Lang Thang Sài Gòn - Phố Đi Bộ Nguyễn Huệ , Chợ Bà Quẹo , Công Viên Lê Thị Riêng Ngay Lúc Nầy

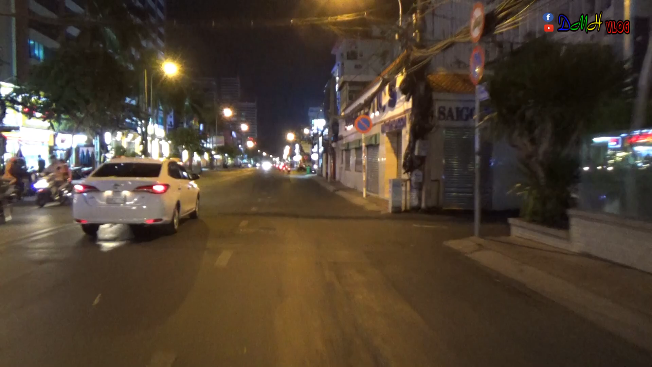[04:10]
Ngã 6 phân ra 3 tháng 2 rồi bên nói chung là mấy con đường nhỏ nhỏ ở đó, giờ mình không nhớ, lâu quá cũng không có nhớ được tên đường rõ hết nữa. Đây thì nói chung là những con đường ở Sài Gòn bây giờ là hầu như là không có con đường nào mà gọi là đông hết đó các bạn. Đường nào cũng
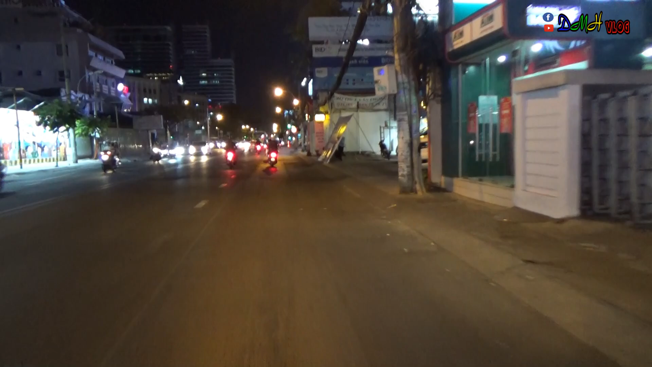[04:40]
rất vắng là vắng hơn so rất vắng là vắng theo kiểu hơn hồi xưa thôi nha, vắng hồi xưa thôi nha. Đông là đông theo kiểu trong mùa dịch này thôi chứ so với mọi lần vẫn không có đông gì hết á.
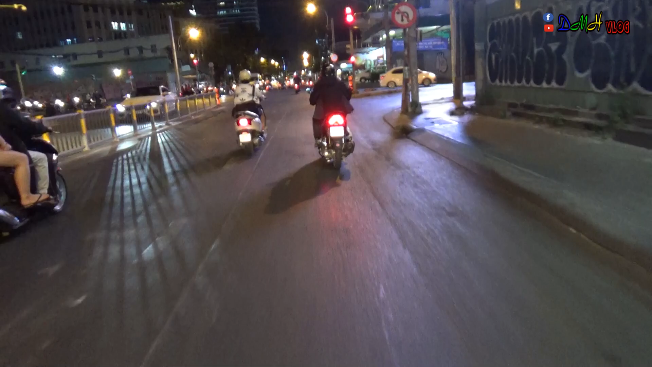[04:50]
Có ông bên kia đông ghê không, để chờ nó tiếp luôn. Ở đây là trục đường cách mạng tháng 8 Điện Biên Phủ nha các bạn, mặt cắt của Điện Biên Phủ cắt ngang nha.
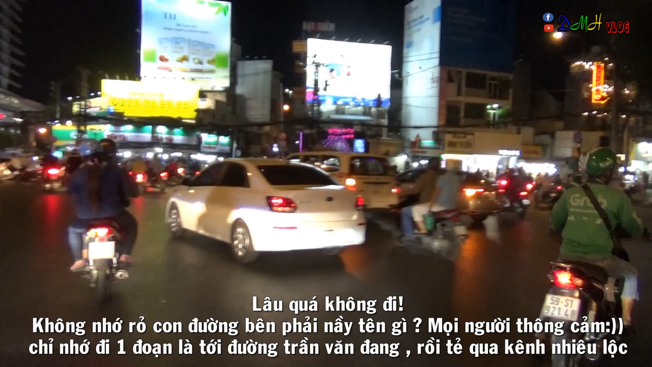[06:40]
Trần Văn Đang là mình tắt qua cái khu Kinh Như Lộc nè. Cái Kinh Như Lộc đó là cái khu đó, cái khu những quán nhậu đó khủng khiếp lắm nha các bạn nha. Quán nhậu rất lớn mà bây giờ khuya quá rồi.
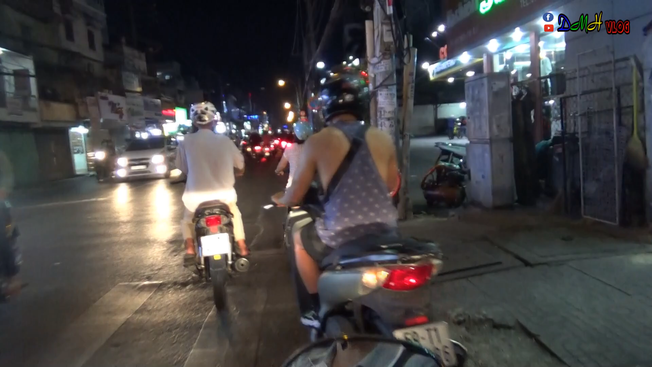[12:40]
Xe đông quá cho nên mình cũng không có tiện dừng lại hay gì để quay được nha các bạn nha. Quá đường này đông cực kỳ luôn á. Đông nhưng mà nhìn kỹ thì đa số là người đi không à các bạn, những người ghé mua đồ hay là ăn uống gì đó hầu như là ít, cực kỳ ít luôn.
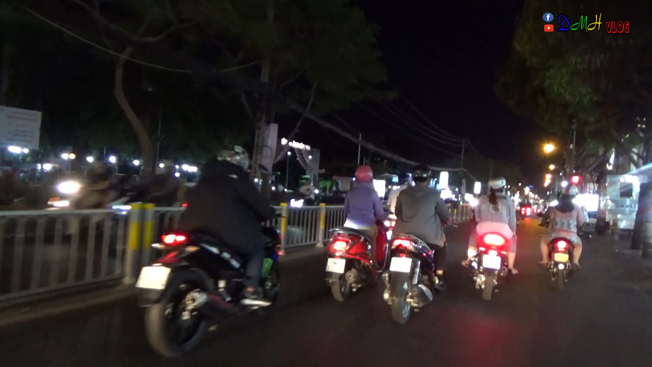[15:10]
Nói chung là con đường này là rất đông so với các con đường mình đi từ sáng tới bây giờ, là con đường này là phải nói là đông nhất luôn á.
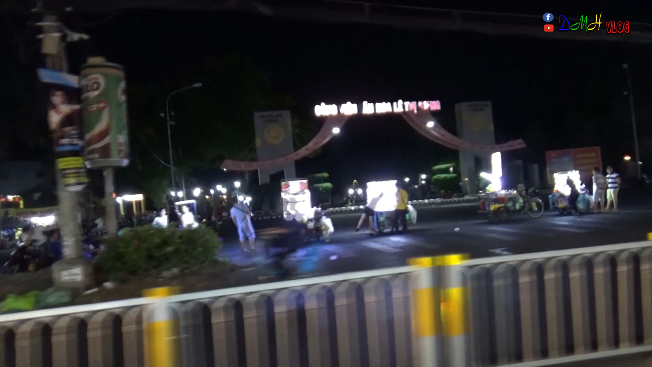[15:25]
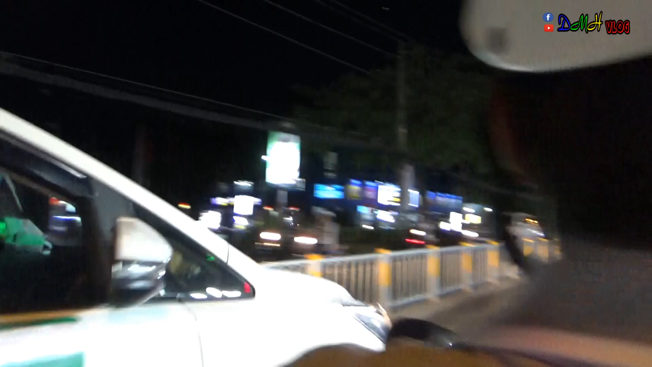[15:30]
Dòng tắt qua ngay khu chợ Phạm Văn Hai á, Phạm Văn Hai qua đường Lê Văn Sĩ luôn nha các bạn, qua khu vực máy sân bay á thì tắt qua nha.
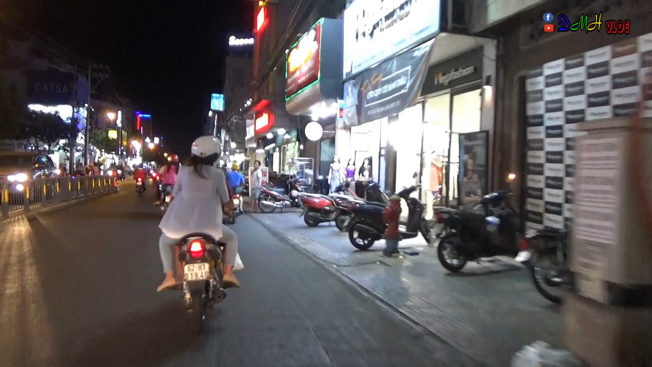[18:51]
nhiều rất là nhiều đường, rất là nhiều quán nha các bạn nha, nhưng mà lượng khách thì không có đông đâu nha các bạn.
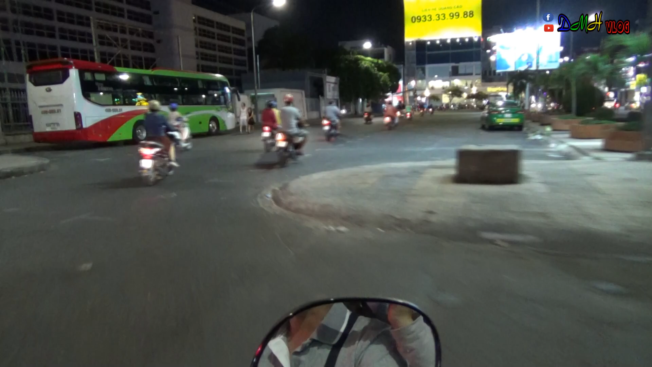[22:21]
Muốn đi thẳng ngoài vòng ra như chợ Bà Quẹo hay Bà Quẹo đâu á là bắt buộc mình phải đi vòng sau lưng chợ Tân Bình này nha các bạn. Rồi sau lưng cái hội chợ triển lãm, hội chợ Tân Bình đúng rồi, hội chợ Tân Bình.
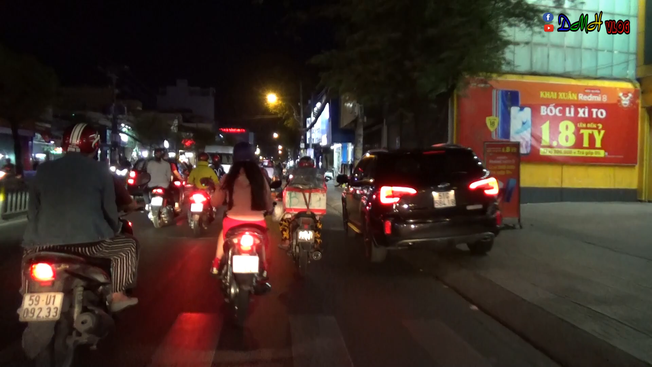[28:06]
Trước bên tay trái là chợ Bà Quẹo nha các bạn nha. Để lên tí nữa nha các bạn nha.